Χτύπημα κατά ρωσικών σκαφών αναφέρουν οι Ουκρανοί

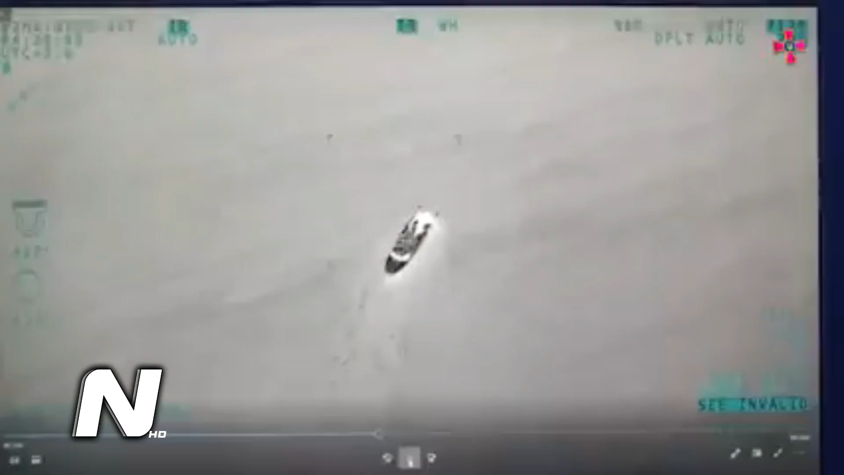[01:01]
Στο βίντεο που έχει καταγραφεί από το UAV, τα ρωσικά σκάφη φαίνονται να εκρήγνεται Τα ρωσικά σκάφη κατηγορίας Raptor προορίζονται για περιπολίες,